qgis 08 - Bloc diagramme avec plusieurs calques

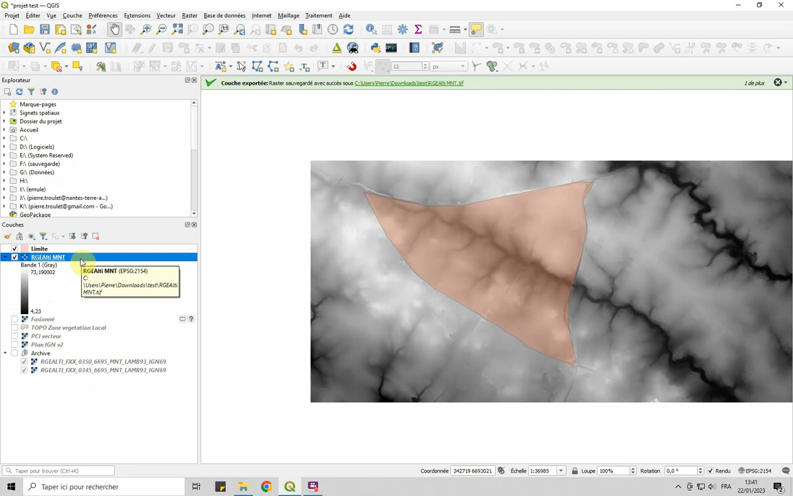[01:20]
Celle-là, je ne la regarde plus, mais je me la garde encore au cas où ça n'ait pas marché. RGE-ALTI, si je fais un clic droit dessus, qu'est-ce que je veux faire ? Non. Outil sympa, raster,
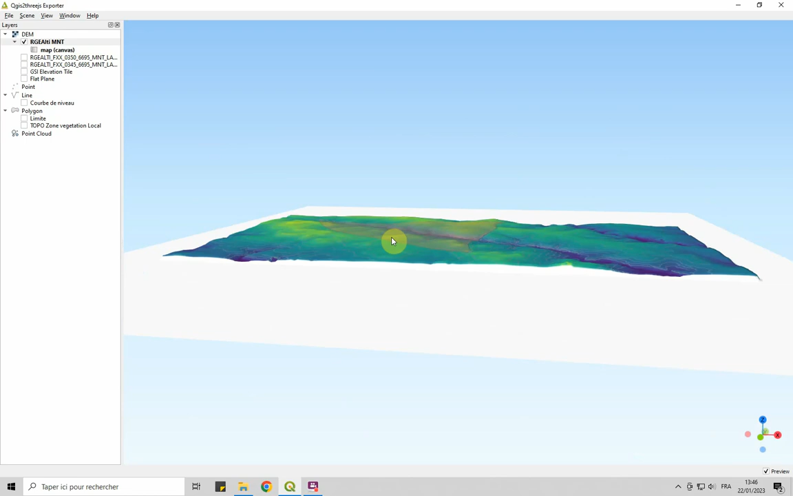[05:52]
Donc ça, je l'avais déjà fait, après je n'ai pas le sentiment, donc on avait fait un clic droit sur cette couche, pardon, la surface plane, je m'en moque, et on lui avait dit clip à partir de mes limites. On avait joué aussi avec la résolution, on avait mis la résolution la plus forte, donc là,
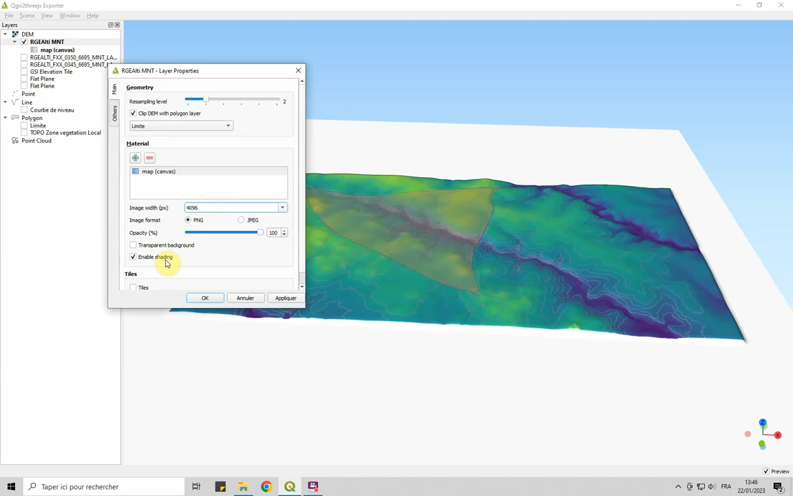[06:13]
il va calculer, appliquer, remarque pour le coup,
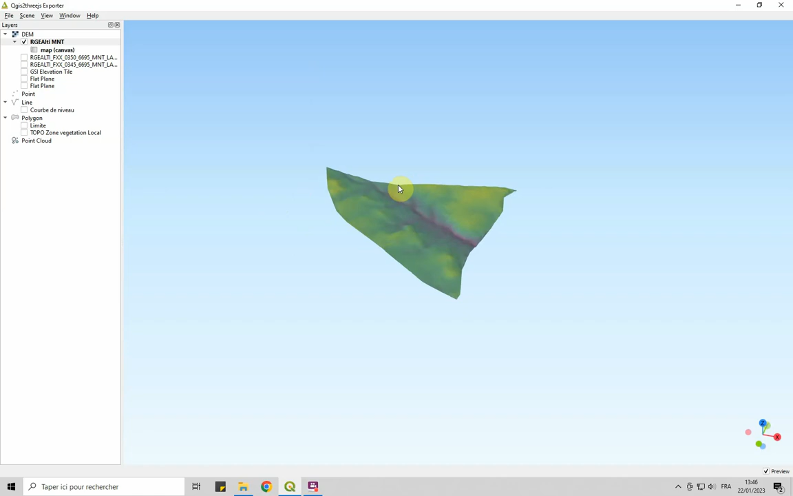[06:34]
Et puis voilà, moi, ce que je voulais vous montrer, c'est qu'on peut visualiser, dans le cadre de mon export, plusieurs couches, les courbes de niveau,
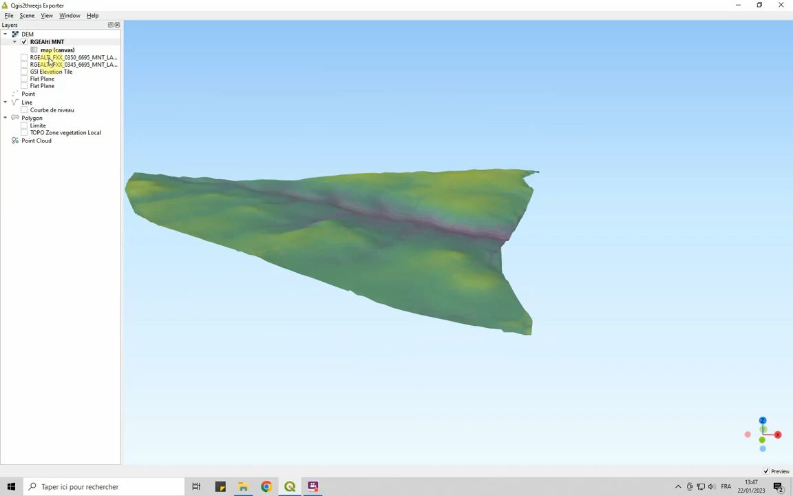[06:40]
je ne les vois pas très bien, donc je me dis qu'autant les faire rouge,
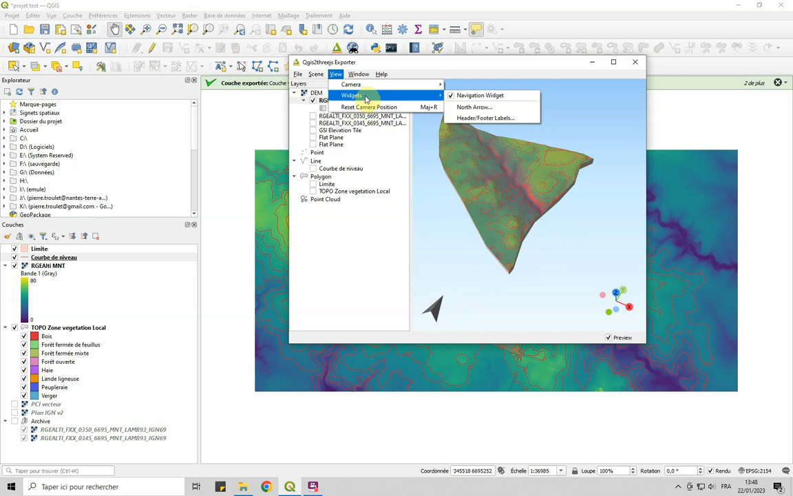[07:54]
Dans View, on peut afficher autre chose, le titre, je crois, navigation, Widget, ça doit être ça, et header, footer label, voilà, je vais mettre en tête, titre,
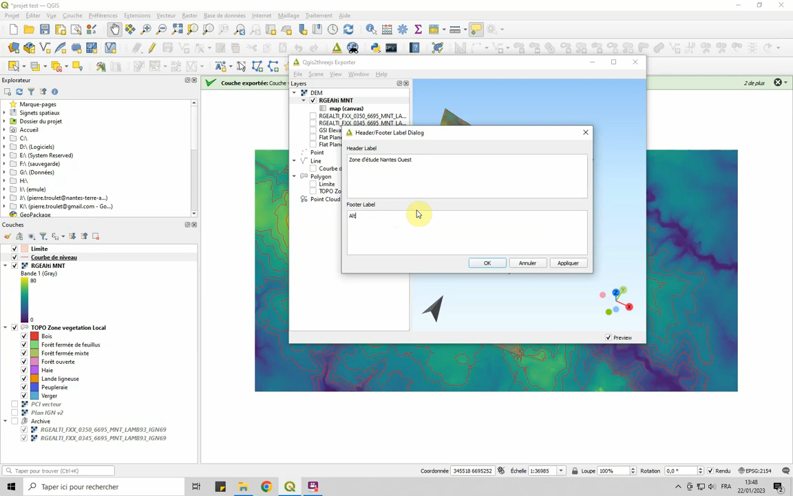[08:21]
Nantes-Ouest, pardon, et puis, full cœur label, moi, je mettrais bien quand même altitude, altitude, altitude x 3, pour augmenter mon relief, je ne suis pas en montagne. Appliquer, donc, ok, on a ces informations, c'est important, et après, donc, ce que je voulais vous montrer, c'est, j'ai le relief ici, et puis, je voudrais rajouter d'autres calques, par exemple, si je mets mes courbes de niveau, je vois bien que mes courbes de niveau, donc, elles sont, elles sont ici,
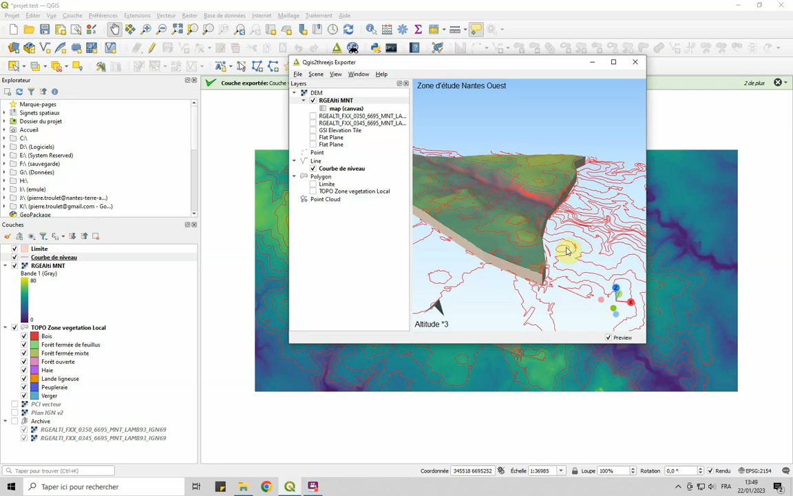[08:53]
alors, c'est pas, enfin, enfin, elles sont sur le plat, d'accord, donc, ça n'est pas très heureux, donc, je pourrais, moi, si j'affiche mes courbes de niveau, lui dire, bon, ben, concernant, les éléments de cette couche, hop, hop, hop, c'était où, altitude, je m'en vais tout mettre, par exemple, j'ai fait moins 10, 0, si je fais 100,
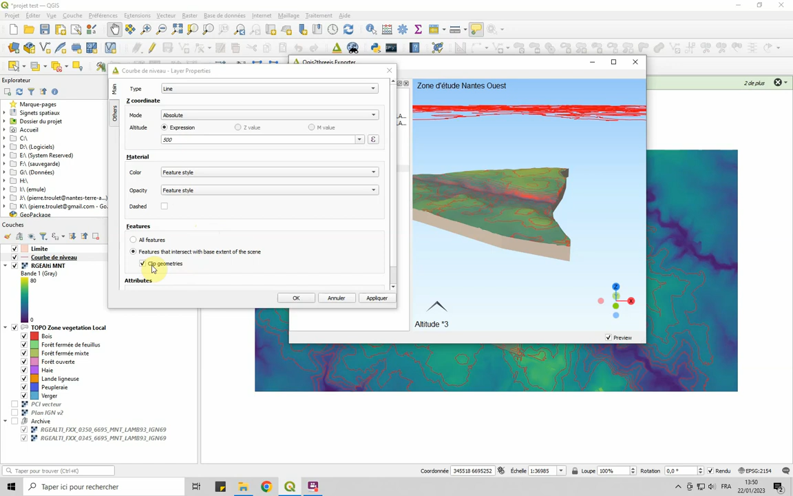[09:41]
appliquer, voilà, comme ça, je pourrais avoir, une autre couche au-dessus, ce qui serait super cool, c'est que je puisse, clip, géométrie, oui, oui, d'accord, name, je vais lui mettre, courbe de niveau, oui, c'est bon, ok, pourquoi pas, et puis, donc, appliquer, ça, c'est fait pour celle-là, et puis, je me dis, topo, végétation, ça aussi, c'est important, donc, ça, c'est ma topo, eh bien, je pourrais, aussi, pour cette topo, lui dire, property,